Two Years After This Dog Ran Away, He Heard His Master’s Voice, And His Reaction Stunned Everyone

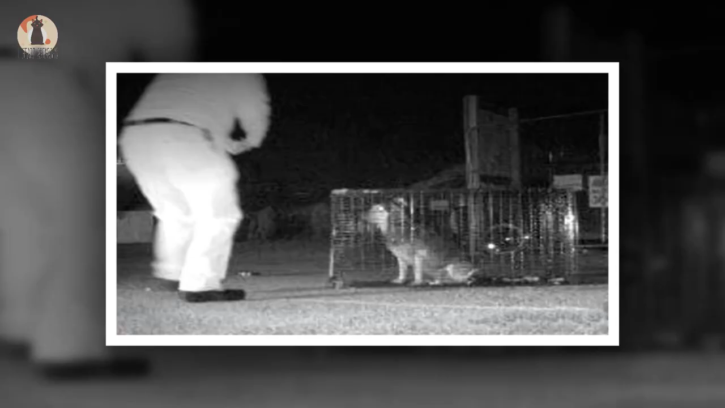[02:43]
And thankfully, the pet detective was able to outwit the dog, finally luring him into the trap in March 2016.